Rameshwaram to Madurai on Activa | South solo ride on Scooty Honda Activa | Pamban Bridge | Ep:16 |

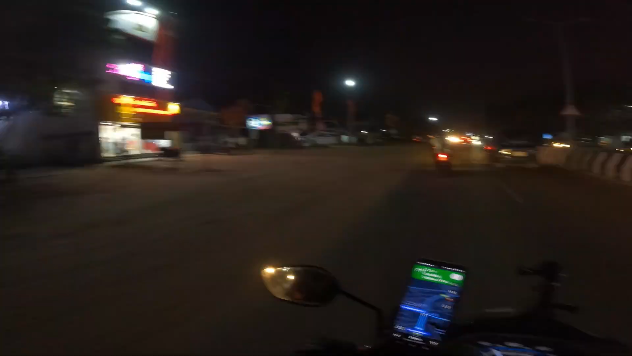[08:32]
तो चलो काफ़ी अच्छी जगह है, सब कुछ यहाँ पे मिल रहा है, पेट्रोल पम्प भी था और ATM भी है, गैरेजेस,
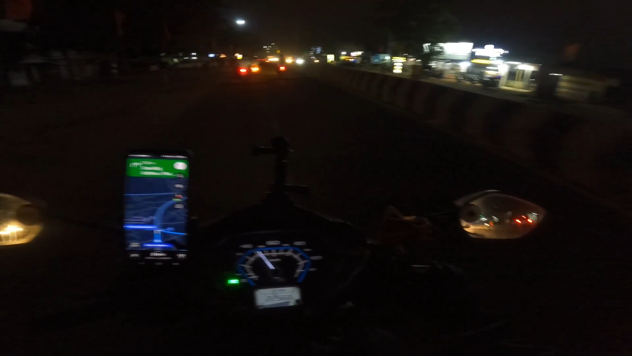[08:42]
आपको अपने जरूरत की सारी चीज़ें यहाँ पे मिल जाएगी और रामनाथमपुरम में।